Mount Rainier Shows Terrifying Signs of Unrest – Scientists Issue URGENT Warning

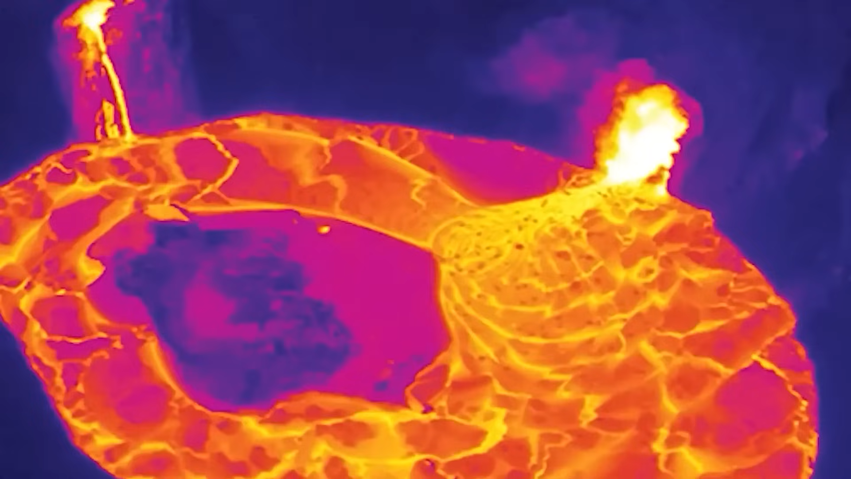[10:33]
while thermal imagery from drones provided high-resolution surface scans capable of detecting changes of less than one degree Celsius.